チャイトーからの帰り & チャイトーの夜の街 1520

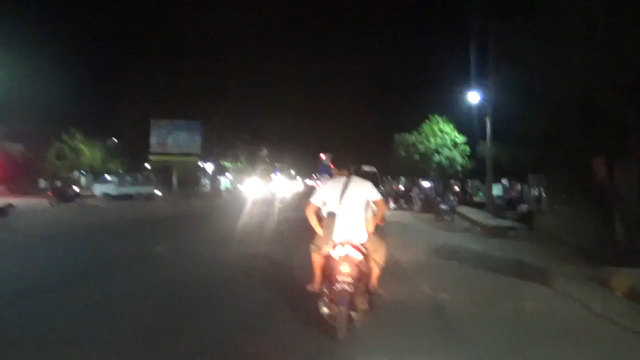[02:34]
あのバスは何をやっているんだろうか。えーと、ここがね、まあダウンタウン、まあチャリトのダウンタウンっちゃダウンタウンですね。はい。えー、繁華街になりますね。はい。ここから先ですね。でもまあ、もう6時も過ぎて7時くらいになってきてますので、ちょっと閉まってる店も多いですよね。